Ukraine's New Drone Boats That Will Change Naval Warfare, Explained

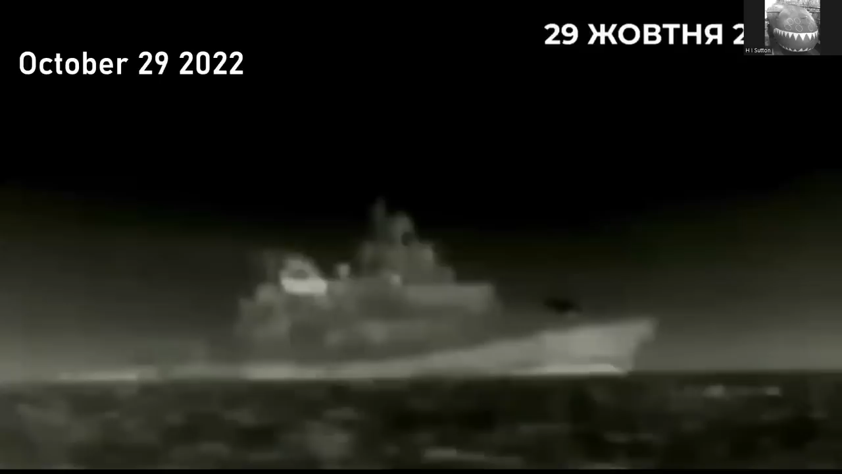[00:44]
on october the 29th 2022 the ukrainian navy attacked the russian navy at sevastopol this is a drone's eye view of a warship we're used to drones looking down at targets there's been lots of footage of that shared before it's the first time the world has seen
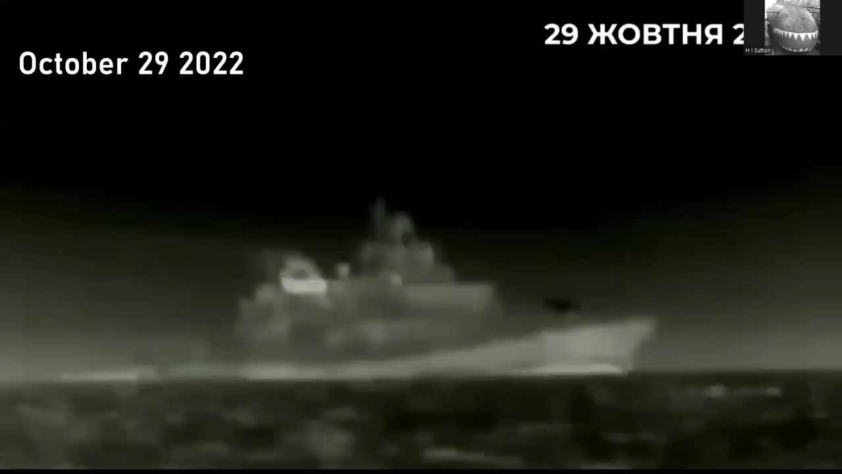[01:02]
a drone that's on service of the of sea attacking a warship the warship is a russian navy frigate